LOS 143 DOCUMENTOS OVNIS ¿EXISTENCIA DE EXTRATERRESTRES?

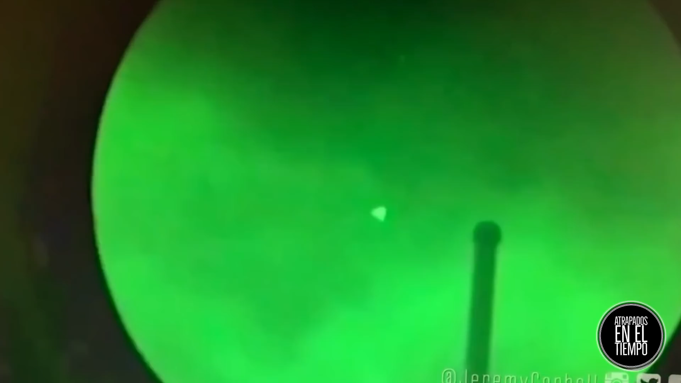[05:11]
también conocidos anteriormente como ovnis, en un lapso de unos pocos días.
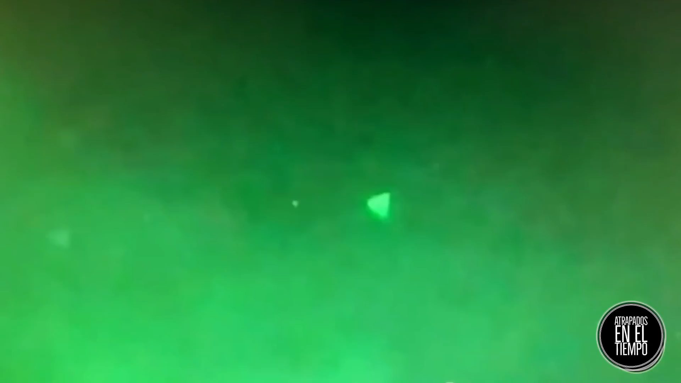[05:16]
En este video se muestran varios objetos brillantes en forma de triángulos zumbando sobre el buque de guerra.
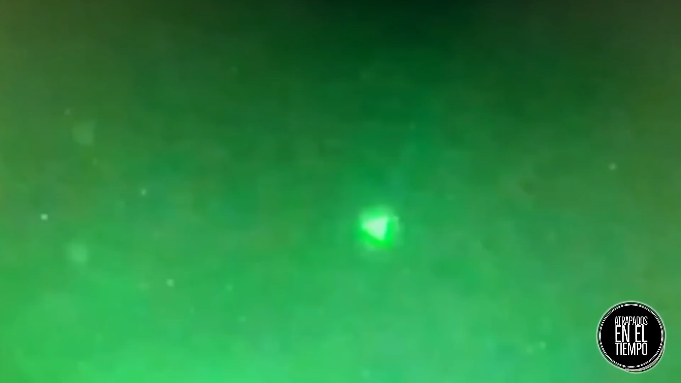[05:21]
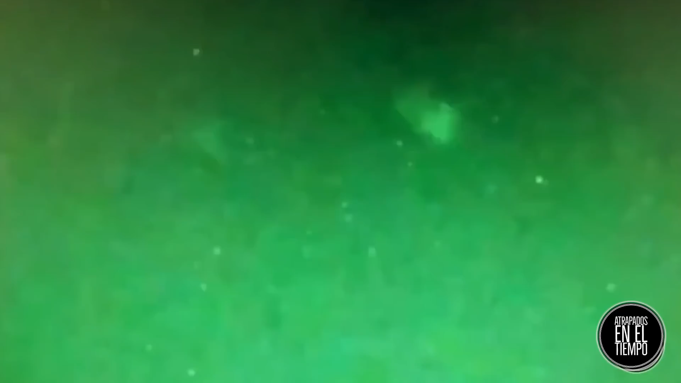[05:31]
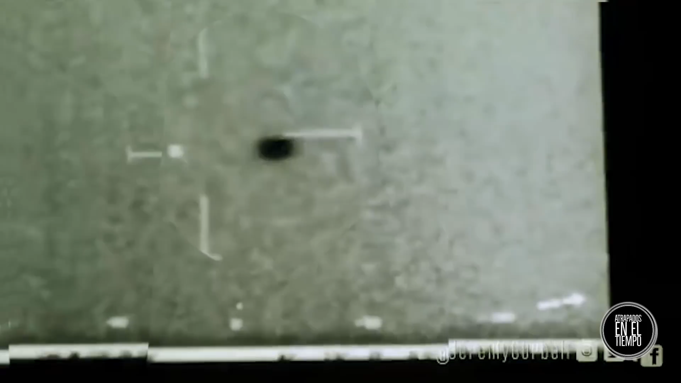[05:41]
Mientras que otro video de sensor muestra un objeto redondo que se mueve a alta velocidad antes de sumergirse en el océano.